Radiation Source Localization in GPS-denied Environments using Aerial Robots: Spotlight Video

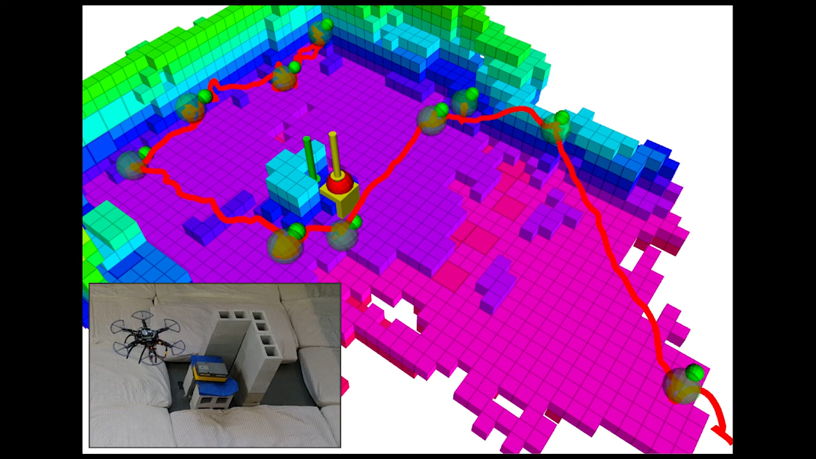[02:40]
However, the source is attenuated by cinder blocks on two sides. This experiment demonstrates the robustness of the method even in the presence of poor observations. In the final experiment, the robot is autonomously guided towards the radiation source using the active source seeking path planner.